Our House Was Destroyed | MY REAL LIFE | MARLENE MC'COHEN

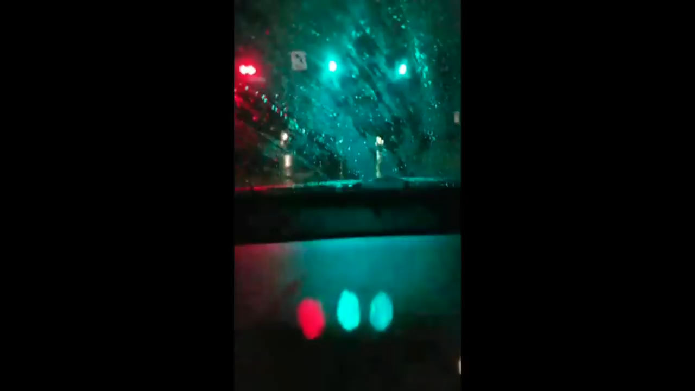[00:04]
Hey guys, I'm in Houston, just kind of night crawling. Supposedly Harvey's about a couple of hundred miles away from us, just hit land. We're supposed to get major flooding. I'm just gonna kind of drive around and see if we see any action, any damage, any flooding. I mean, rain on and off. It's about 1 a.m. here. There's nobody on the road. It's like a dead city here in Houston.